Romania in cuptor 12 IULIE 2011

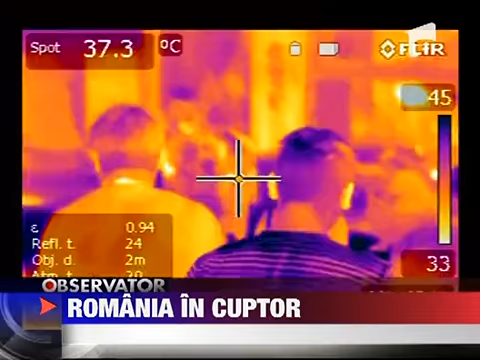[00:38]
On screen: spot 37.3°C
Camera cu termoviziune arată cel mai bine cuptorul prin care au trecut cei care s-au încumetat să iasă din casă la amiază.
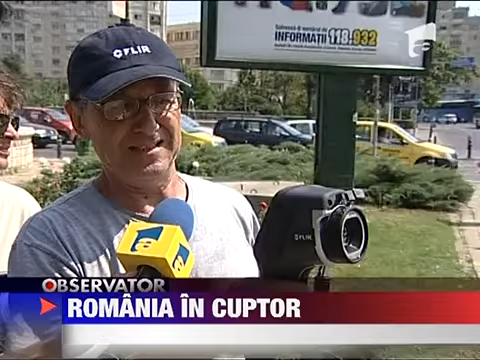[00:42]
În afară de temperatura asfaltului, care este peste 60 de grade,
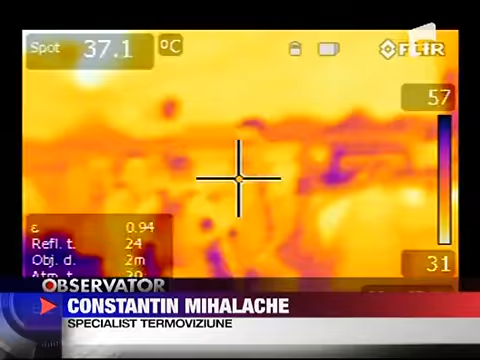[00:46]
On screen: spot 37.1°C
avem și traficul, care și el supraîncălzește.
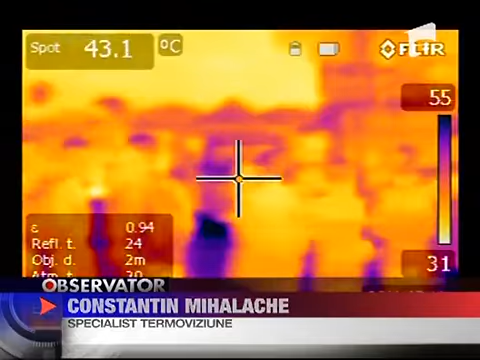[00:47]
On screen: spot 43.1°C
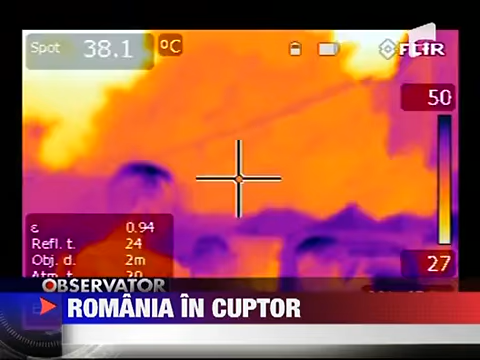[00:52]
On screen: spot 38.1°C
Deci pietonul suportă acum maxim cât putea să suporte un organism. Mă și mir că oamenii la ora asta mai sunt pe stradă.
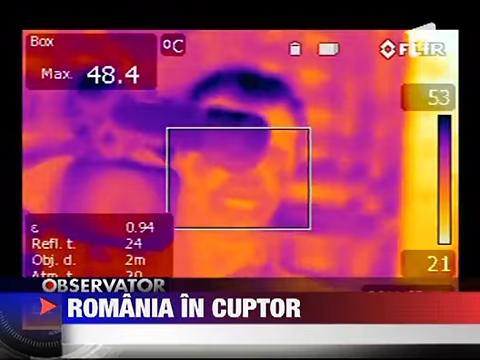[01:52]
On screen: max 48.4°C
În zone vitale a ajuns până la 50 de grade.
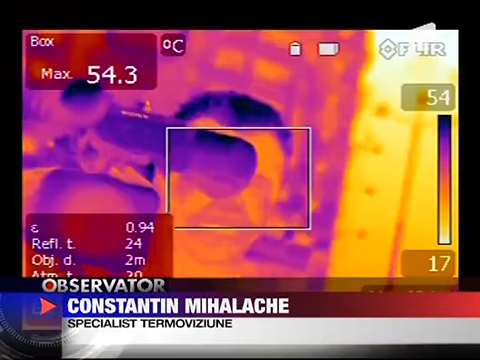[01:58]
On screen: max 54.3°C, scale top 54°C, scale bottom 17°C
Asta deja îi creează un disconform termic.